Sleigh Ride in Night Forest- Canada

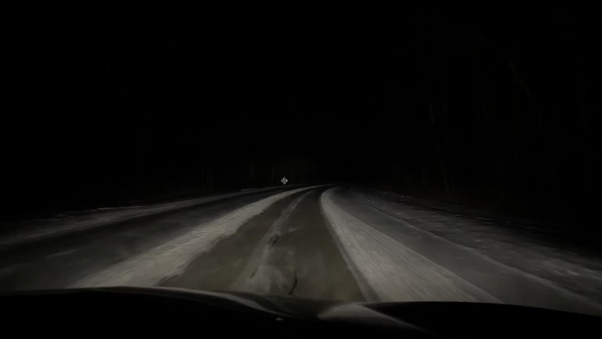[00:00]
ਅੱਜ ਆਪਾਂ ਜਾ ਰਹੇ ਹਾਂ ਸਲੇ ਰਾਈਡ 'ਤੇ। ਇੱਥੇ ਬਰਡਸ ਹਿੱਲ ਪਾਰਕ ਦੇ ਵਿੱਚ ਹੁੰਦਾ ਅਤੇ ਦਿਖਾਉਂਦੇ ਹਾਂ ਤੁਹਾਨੂੰ ਸਾਹਮਣੇ, ਦੇਖੋ ਹਿਰਨ।